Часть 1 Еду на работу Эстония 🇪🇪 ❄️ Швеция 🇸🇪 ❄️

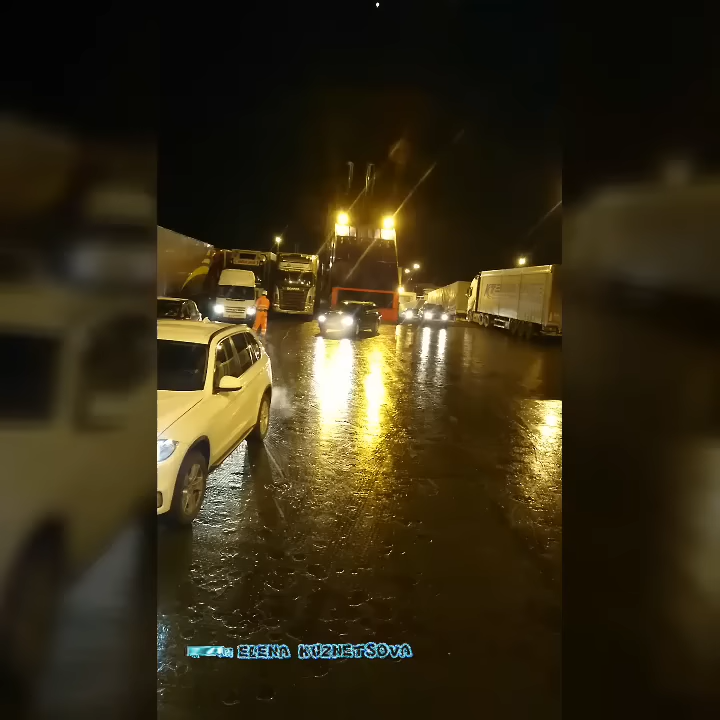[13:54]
Сейчас захожу. А бывают такие паромы, где задом заезжаешь вот в этот верх зимой.